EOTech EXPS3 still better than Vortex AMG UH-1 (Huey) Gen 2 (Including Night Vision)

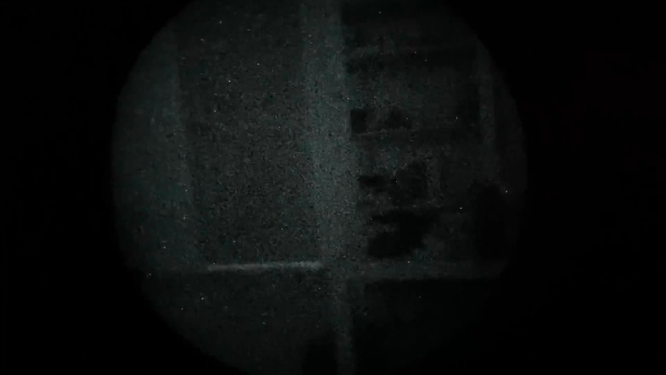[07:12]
showdown is the view through a PVS 14 in a virtually pitch black room first up we have the EOTech EXPS 3 on setting night vision one as dark as the reticle gets
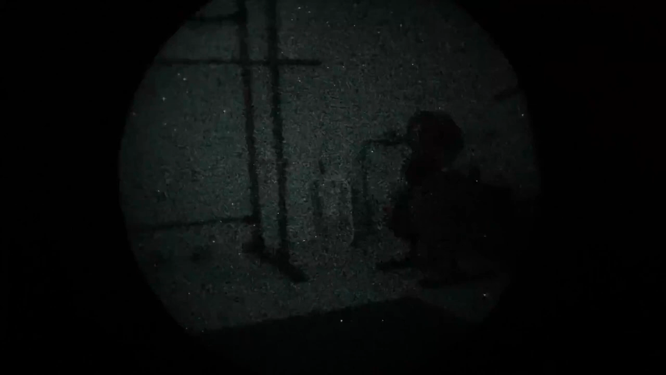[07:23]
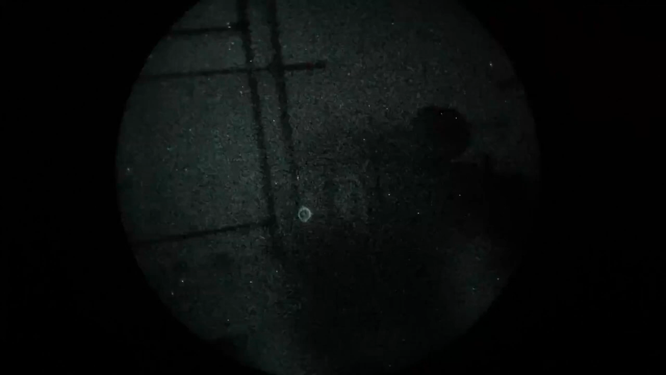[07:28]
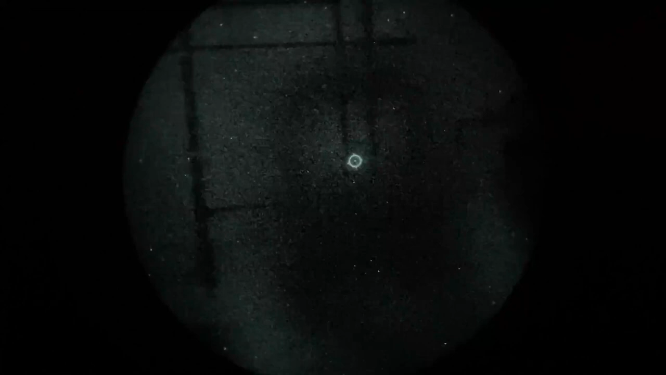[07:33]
just pan around the room with and without the EOTech
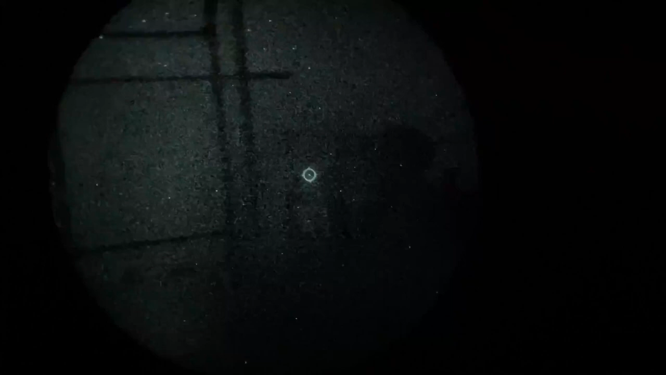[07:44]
same box fan as in the previous video with the same figurine on top of it so you can see how we can pick that up with the EOTech pretty easy to make out let's compare that to the Huey on night vision setting one as dark as the reticle gets
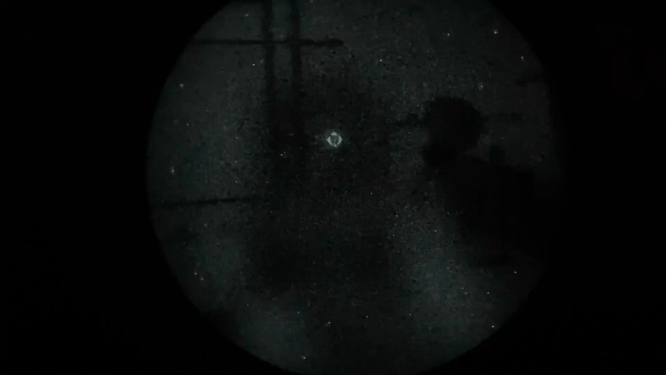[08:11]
and right away not sure how well you can make that out relative to the naked eye but the glass of the Huey is noticeably tinted much harder to make things out through the field of view there with the flick of this switch thanks to Streamlight and the awesome TLR VIR 2 a standalone video
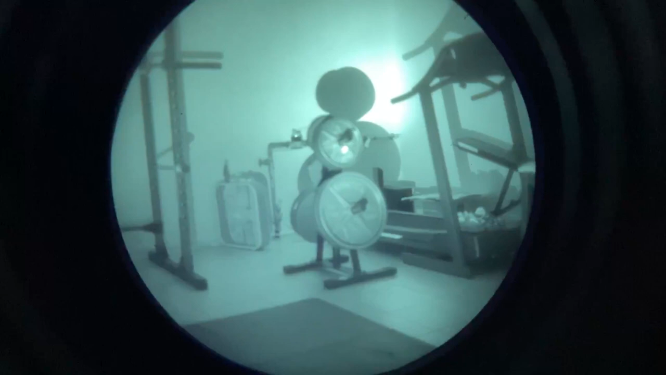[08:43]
coming soon we have the entire room nicely illuminated because there's
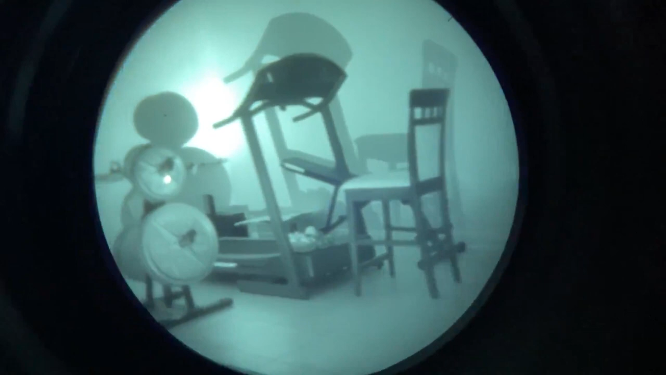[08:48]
plenty of IR to work with now I have turned up the reticle brightness on
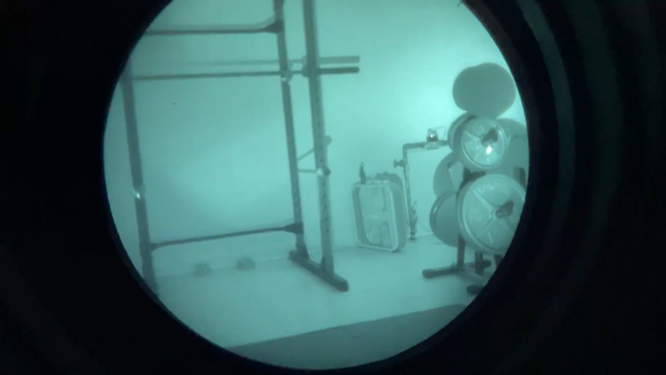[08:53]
both because otherwise the reticle would completely disappear with this much light this is the EOTech
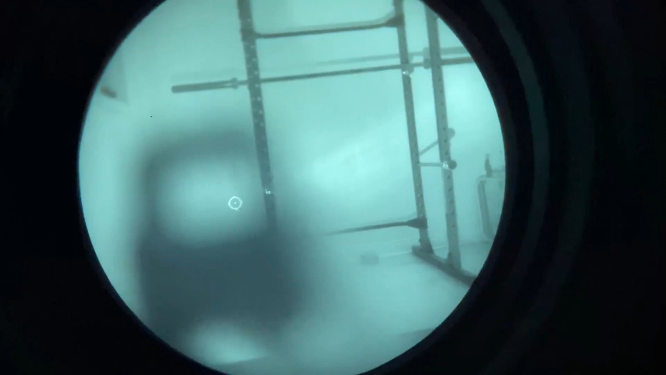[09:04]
absolutely no issue making out fine details
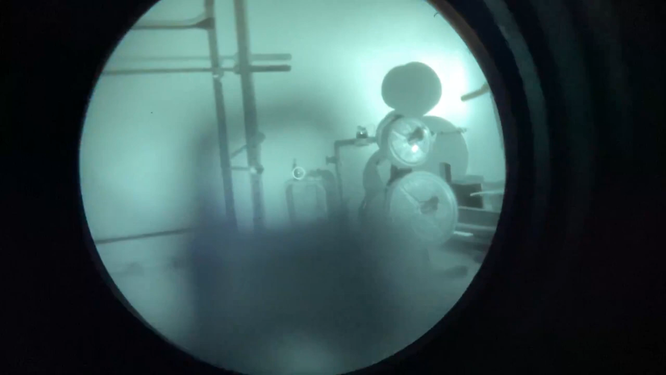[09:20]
picking up that silhouette on the fan not sure which brightness setting this is just kept clicking up until it looked right to me but I would say this is perfect moving on to Huey
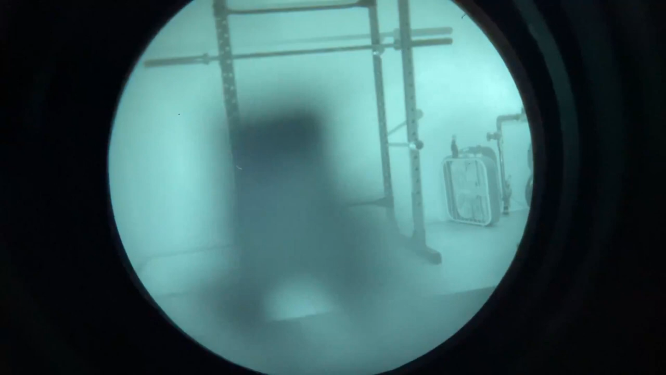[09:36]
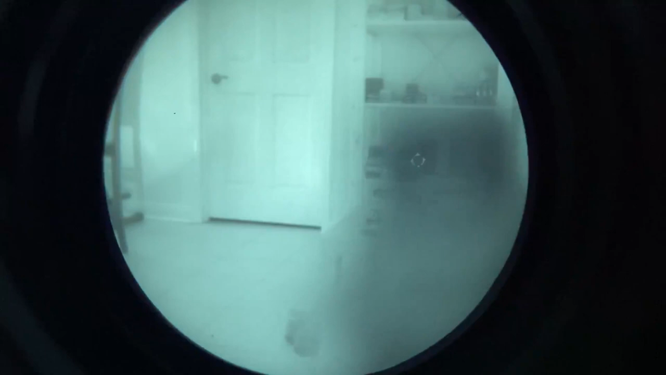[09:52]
I think the tint of the glass this footage speaks for itself really no comparison to the EOTech I kept clicking
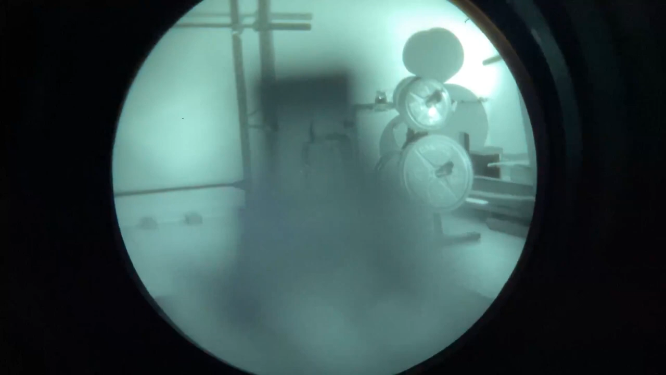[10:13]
up on the brightness button to get to this reticle setting and if I keep clicking it just stays here to get to anything brighter I have to press and hold the night vision button so now I've left the night vision settings of the Huey and I press on the down button to get as low as I could on the brightness and the reticle now has gone from slightly too dim for use with IR
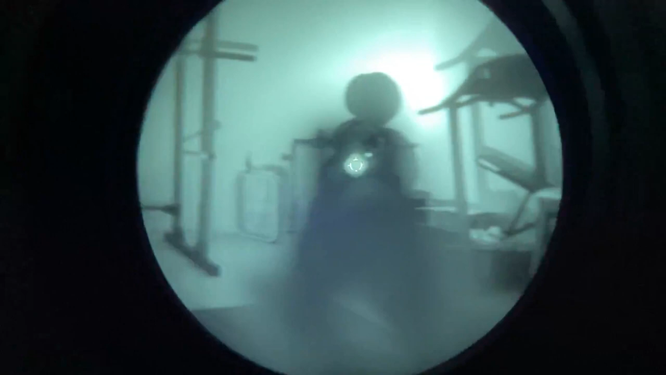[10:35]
light to too bright frankly and it's blooming and combined with the tint of the glass it's really not a good look for the Huey